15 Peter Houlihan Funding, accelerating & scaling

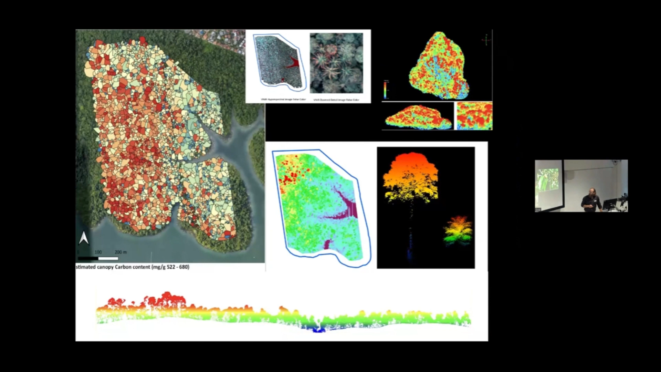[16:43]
and LIDAR approaches, um, teams being able to identify many different facets of the tropical forest canopy and species diversity,